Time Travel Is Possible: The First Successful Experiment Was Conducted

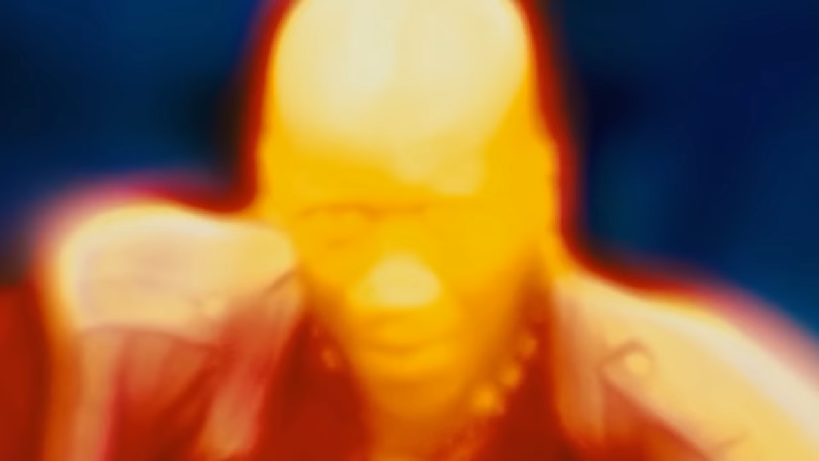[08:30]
At the same time, our faces glow a little brighter than other body parts.
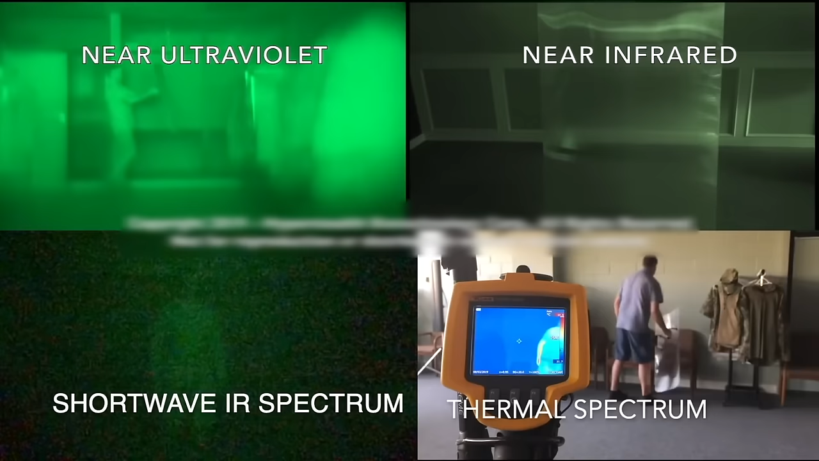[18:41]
This enables making it invisible to eyes, night vision devices, and thermal imagers.